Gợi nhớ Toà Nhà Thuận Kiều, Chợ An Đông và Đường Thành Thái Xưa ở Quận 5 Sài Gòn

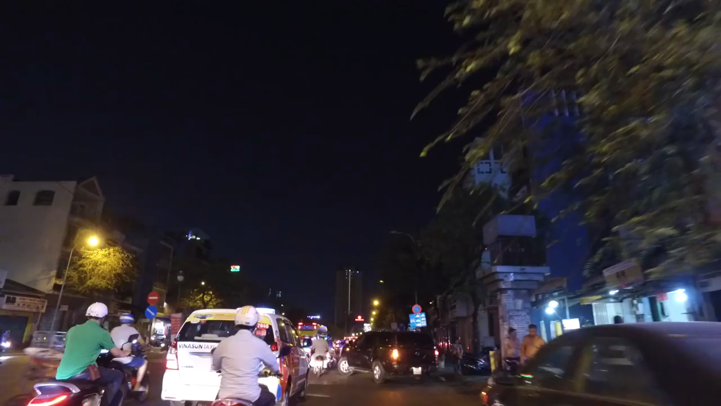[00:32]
trên đường Hồng Bàng, đi ngang qua cái tòa nhà Thuận Kiều để gửi đến cô chú anh chị một số hình ảnh ở khu vực Chợ Lớn về đêm nha. Thì ở Sài Gòn thì đêm cũng như ngày không có giờ nào mà vắng hết á.
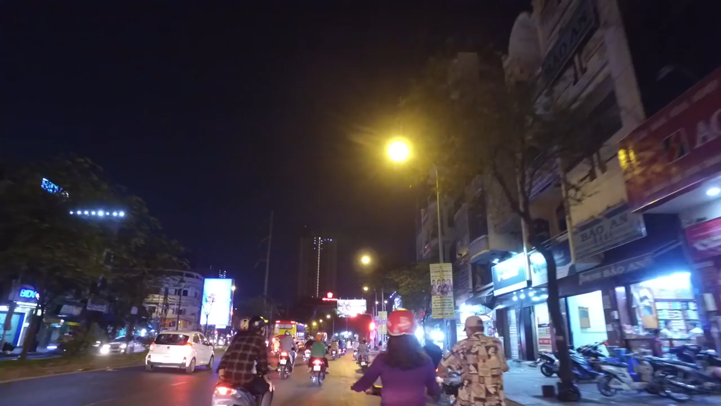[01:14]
rồi khi mà công ty đóng cửa, cửa hàng đóng cửa thì những quán ăn lại mọc lên. Rồi rất là nhiều người ở buổi tối mình gặp nhiều người hơn.
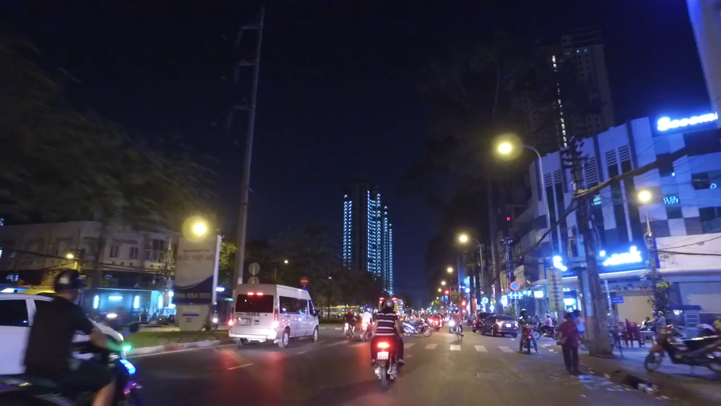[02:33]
Bên tay trái mình thấy đó, tòa nhà Thuận Kiều thì bây giờ nó có tên là Garden Mall, cũng là một cái siêu thị có rất là nhiều nhà hàng ở trong đó, rất là nhiều quán ăn luôn. Sau một thời gian đóng cửa vắng lặng
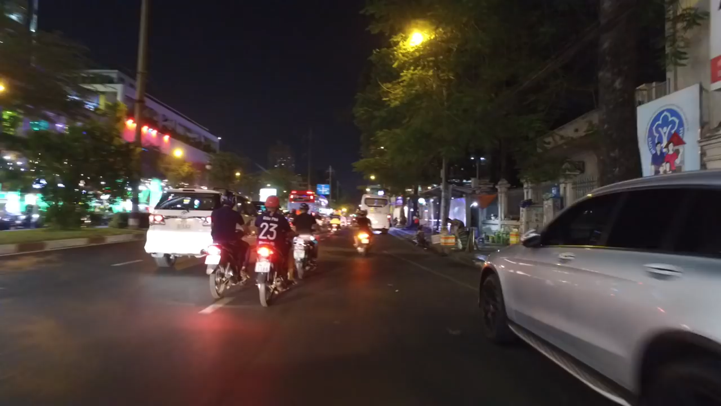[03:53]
Rồi chúng ta đi tiếp thì tới ngã tư Tổng Đốc Phương, bây giờ là Châu Văn Liêm. Tòa nhà rất là dài dọc theo đường Hồng Bàng.
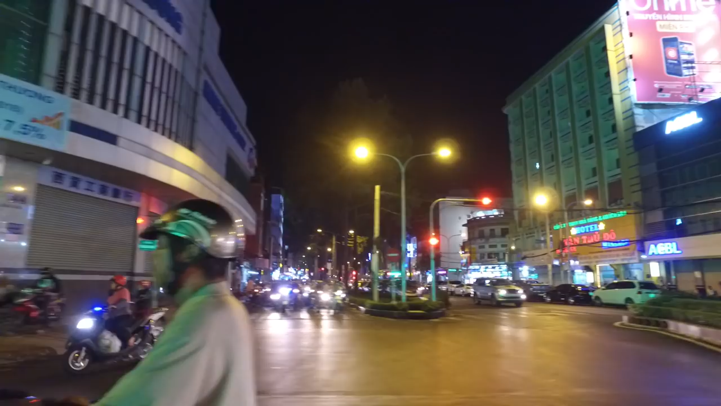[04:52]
Hồng Bàng để đi đến An Dương Vương thì có cái chợ An Đông. Bữa giờ mình đi ban ngày rồi thì hôm nay mình đi ban đêm ha, mình đi ban đêm để coi Sài Gòn về đêm ở khu vực chợ lớn đông đúc thế nào ha.
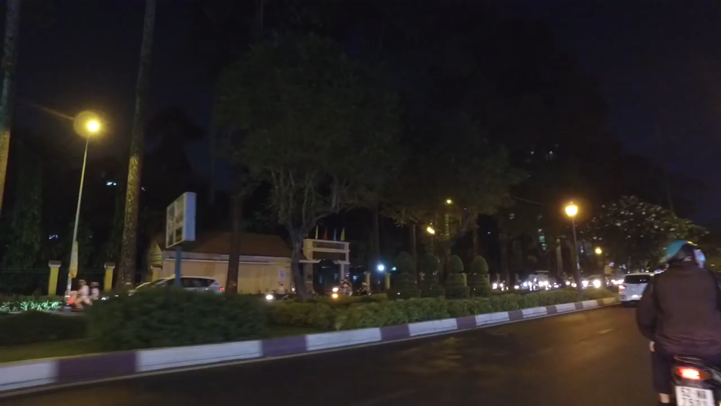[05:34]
trường phổ thông Hồng Bàng. Này có lẽ tối quá bất tiện, buổi tối mà nói địa chỉ này nọ, hình dung đường xá là chắc có lẽ cô chú anh chị mình không thể nào nhìn ra được.
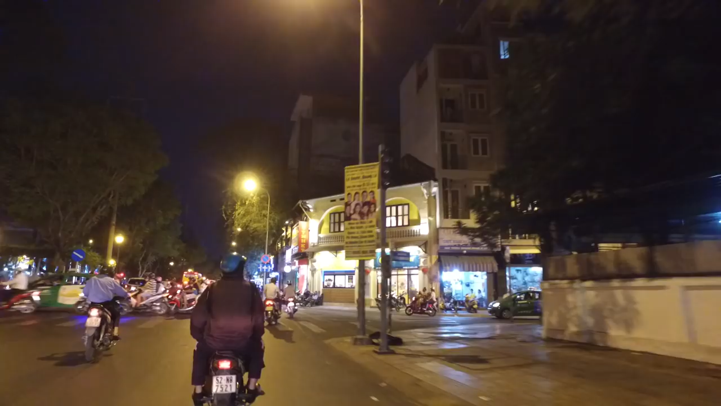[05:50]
Những cái hình ảnh ngày xưa có thể hình dung được là nhờ những cái căn nhà mà còn có kiến trúc cổ thì mình mới ra còn nhận được ha, còn những ngôi nhà mà đã xây mới thì thôi chia tay luôn, chỉ biết vậy thôi chứ không thể nào mà nhìn ra được trừ khi gặp hàng xóm đó.
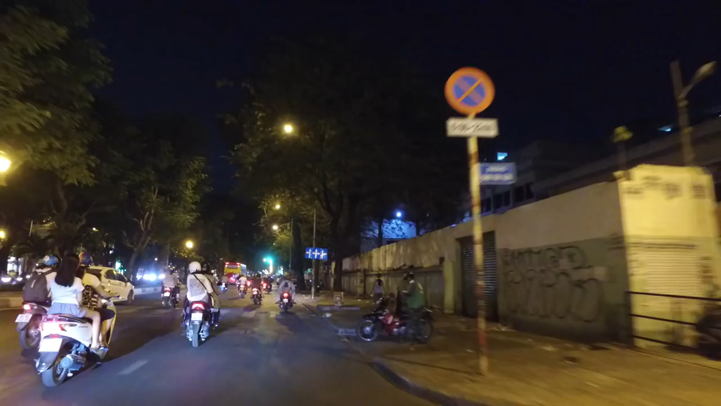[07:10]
nhưng mà sau này thì không hiểu sao lại tách ra đó. Ngay đây có cái nhà thờ Gia Nạc, hay còn gọi là nhà thờ Ngã Sáu.
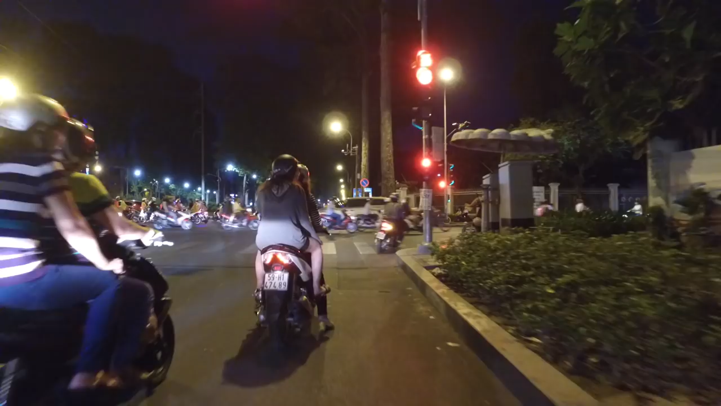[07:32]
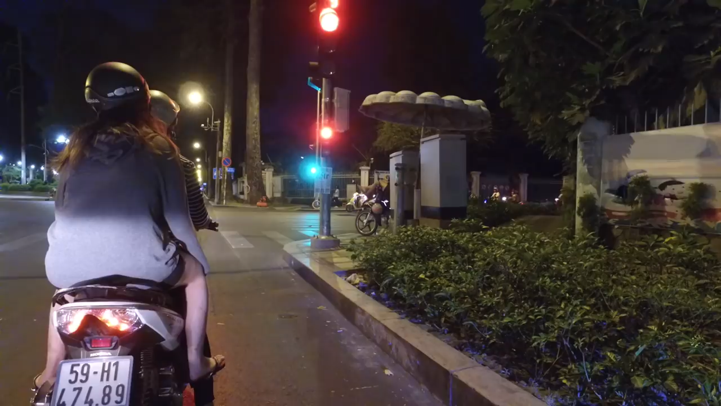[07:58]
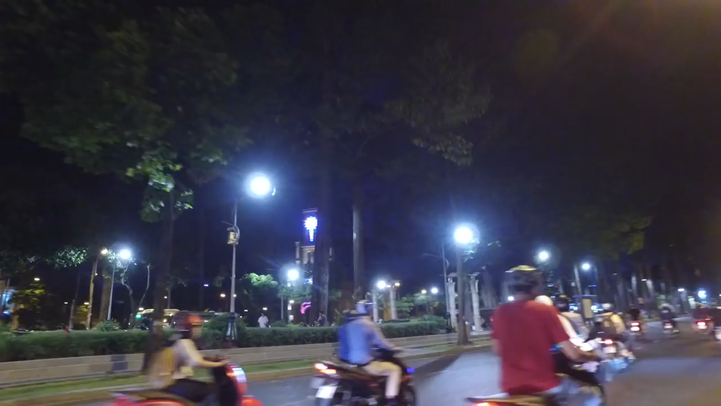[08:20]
Được quy hoạch lại nè, làm mới lại rất là sạch. Hồi xưa công viên này tối tăm lắm, công viên kế bên cái nhà thờ Ngã Sáu.